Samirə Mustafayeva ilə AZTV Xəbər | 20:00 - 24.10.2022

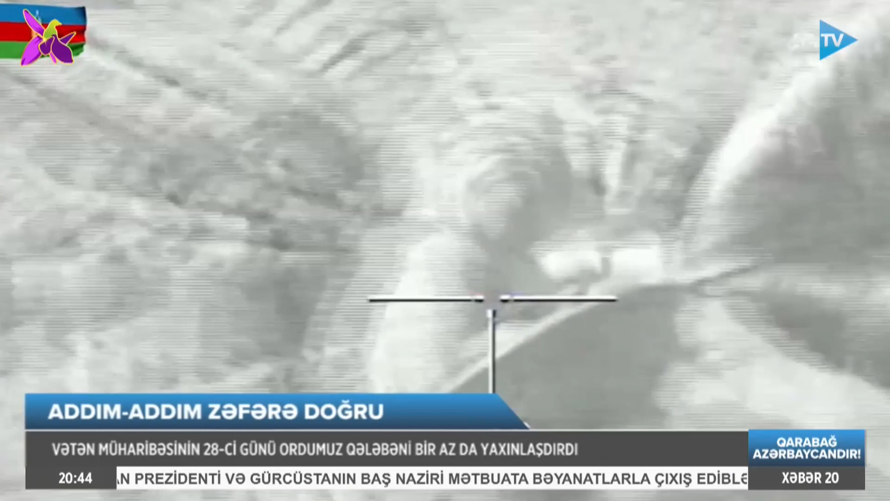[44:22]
2 sığınacağını və 4 dayaq məntəqəsini dəqiq zərbələrlə məhv etdi.